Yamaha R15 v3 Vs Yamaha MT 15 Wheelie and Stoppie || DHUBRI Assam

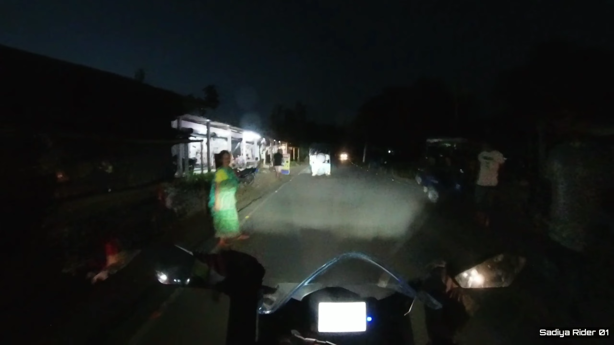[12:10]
और जो रास्ता अभी आया, बाप रे इतना धूल, अप टू 10-15 किलोमीटर से इतना धूल था, बाप रे पूरा टी शर्ट खत्म, कैमरा तो पूरा धूल से पूरा ढाक ही लिया कैमरा का लेंस।
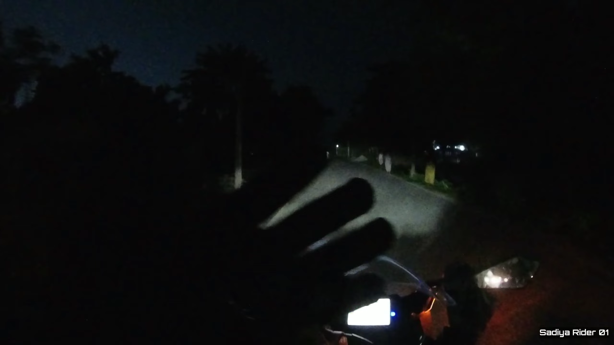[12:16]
तो गाइस फाइनली हम लोग पहुँच गए कुकराझार, और ये है कुकराझार ट्रैफिक पॉइंट,
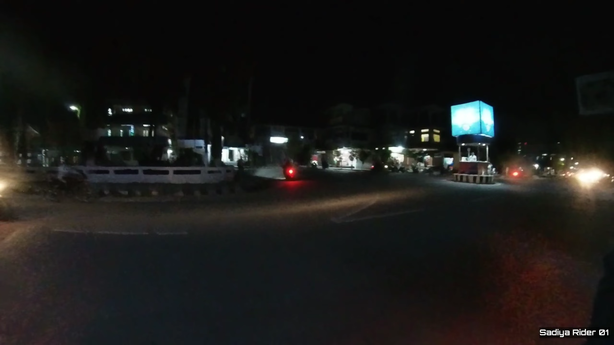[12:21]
और हम लोगों को जाना है उस तरफ, और ये ट्रैफिक पुलिस हम लोगों को देख रहा है, इधर से उधर घूम रहा है हम लोग, रास्ता भटक गया था।
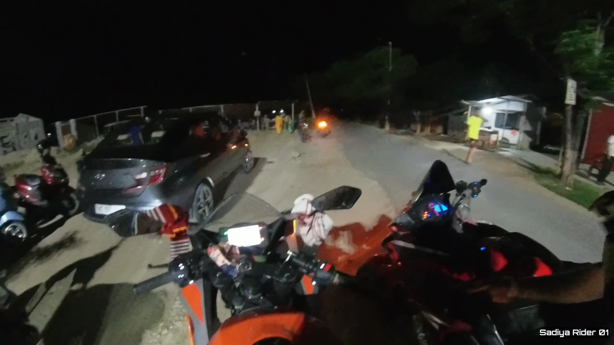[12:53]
और इनको पुलिस ने हम जब फ्लाईओवर में पहुंचा था उससे पहले मतलब ये आगे में आया था सबसे आगे में, और ये आरपीएम लेके चला रहा था, तो पुलिस ने बहुत देर तक रुका के रखा, और अभी छोड़ दिया है, और अभी स्टोर भी जाना पड़ेगा।